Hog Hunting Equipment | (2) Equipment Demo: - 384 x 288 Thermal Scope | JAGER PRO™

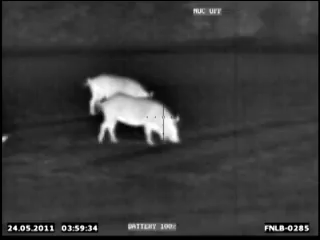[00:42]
giving this unit the highest resolution available in a 30 hertz vanadium oxide detector.
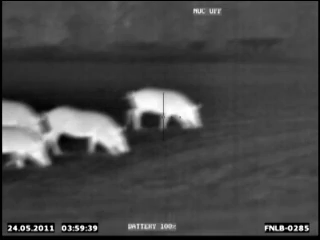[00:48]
The housing is made from a rugged alloy and shock rated for rifle recoil.
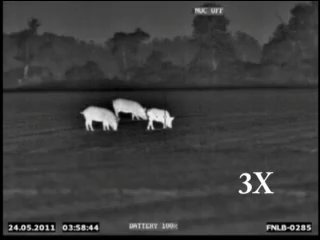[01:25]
6 power magnification and an industry leading 12 power magnification. Here is an example of the 4 reticle designs included on this unit.
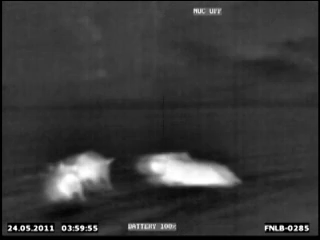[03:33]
This thermal scope gives users the magnification, resolution, and performance necessary to improve target recognition,